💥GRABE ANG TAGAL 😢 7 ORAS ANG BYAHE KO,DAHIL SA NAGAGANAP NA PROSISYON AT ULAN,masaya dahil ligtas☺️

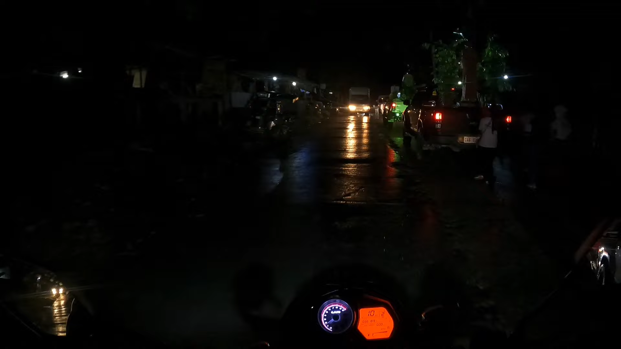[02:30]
Alright, so mga Mars, at malis na tayo. So may procession dito ng mga Mars, no?
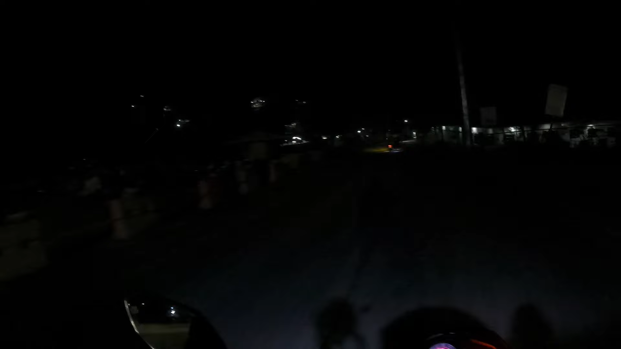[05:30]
Ayan ang mga kamars, ayan ang Eagle Cement. Medyo madilim nga lang. Eagle Cement. Dami mga behido. Diyan yung mga
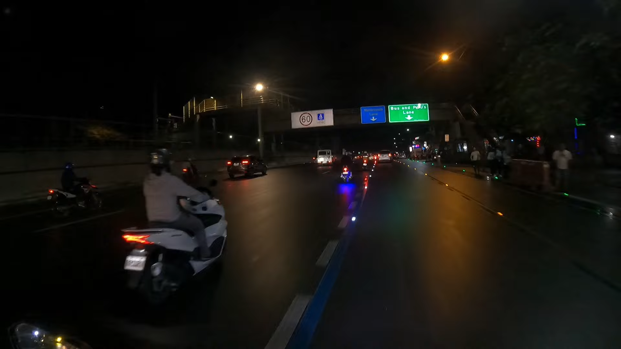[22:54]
Pero ba't ang ibang may mga motor makapasok, naghalo-halo na. Ganun ba talaga? Hindi pa rin nasunod ang ano pala nito dito, no? Hindi pa rin nasunod yung batas. Kasi yung sa motor lane ay dinadaan na naman ng mga 4-wheels. So ito namang naka 2 wheels, dadaan naman sa naka 4 wheels lane.
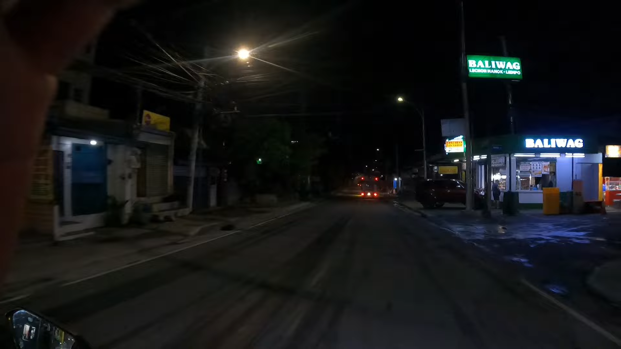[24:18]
All right. Malapit na tayo sa market mga commerce. Dito tayo sa Skyway. Time check mga Mars, alas 10:14 na. Grabe traffic nga na talaga, no, mga Mars. So, halos 3 hours na tayo naglalakbay.
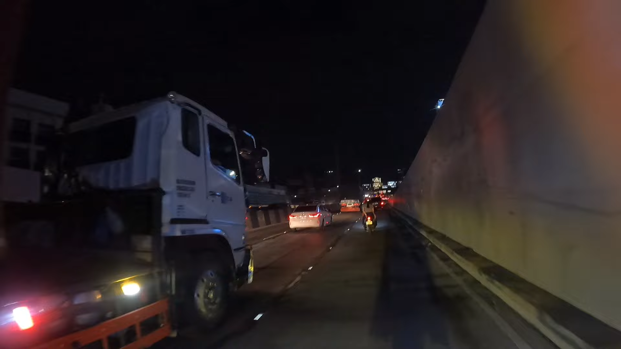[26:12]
Michael, McKinley Hills. Alright, nasa McKinley Hills na tayo, no, mga Mars.